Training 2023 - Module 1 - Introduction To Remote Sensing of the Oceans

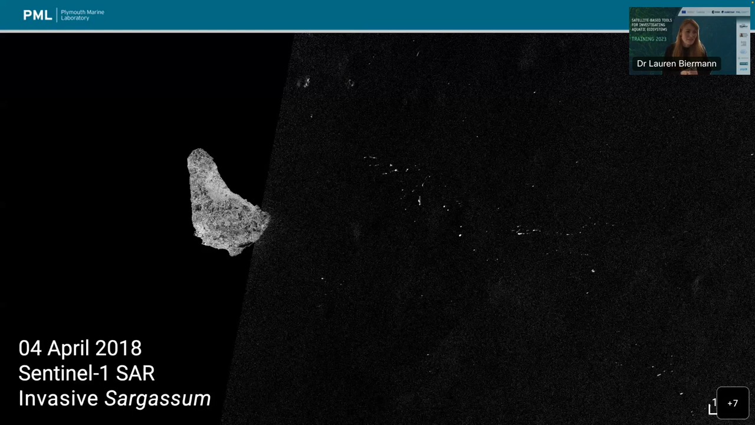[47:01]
but that is in fact an invasion of sargassum seaweed that during 2018 was unprecedented and caused a state of emergency for Barbados. So here's a really nice example of where we're used to these sensors for marine monitoring, but actually this is more in the realm of ecosystem monitoring too.